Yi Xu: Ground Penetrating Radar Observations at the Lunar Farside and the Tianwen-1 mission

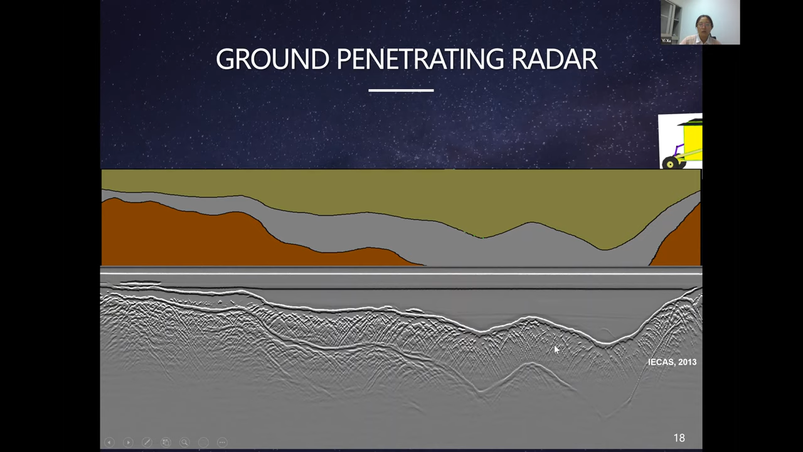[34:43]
signal will be reflected back to the receiver back to the antenna so the radar can receive the data and based on the radar data we can see the subsurface structure and